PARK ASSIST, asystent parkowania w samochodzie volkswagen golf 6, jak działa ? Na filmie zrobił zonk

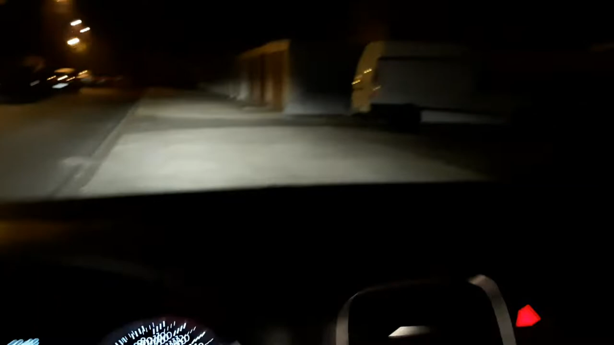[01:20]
czyli jakby były samochody zaparkowane powiedzmy w ten sposób jak ten i kolejne jakby tu były tak poukładane, żeby on wjechał tyłem bądź przodem pomiędzy samochody, nie, to to nie działa.
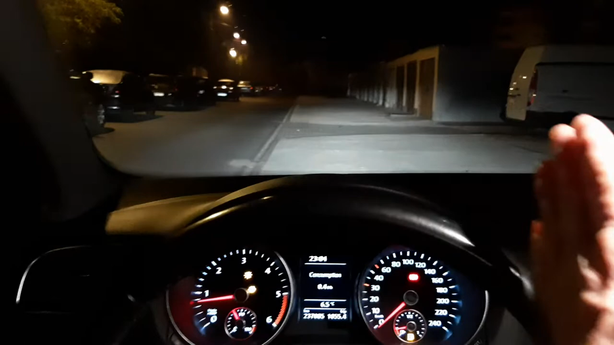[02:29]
że mamy po prawej stronie samochody zaparkowane jeden za drugim i ten samochód jest tak zaprogramowany,
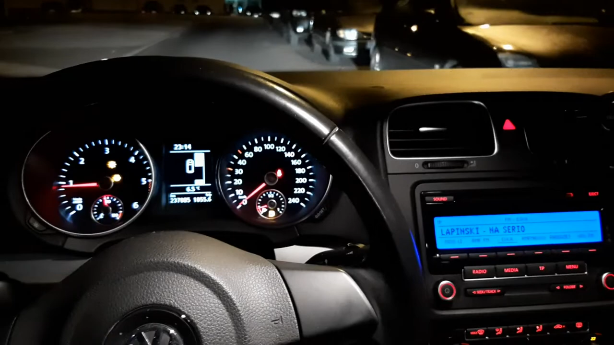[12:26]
Pojawia się na wyświetlaczu, że jest znalezione miejsce.
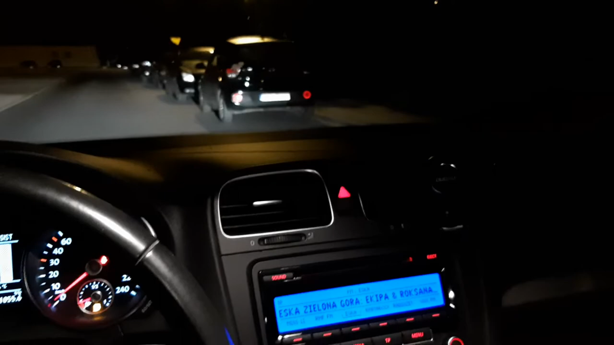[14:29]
zacząć czytać tą wolną przestrzeń, wolną dziurę. Zobaczcie, co się dzieje. Jest. Widzicie? Pojawiła się dziura. Pojawiła się informacja, że mam wrzucić bieg wsteczny. I powtarzamy jeszcze raz czynność w tym samym miejscu. W tym samym miejscu.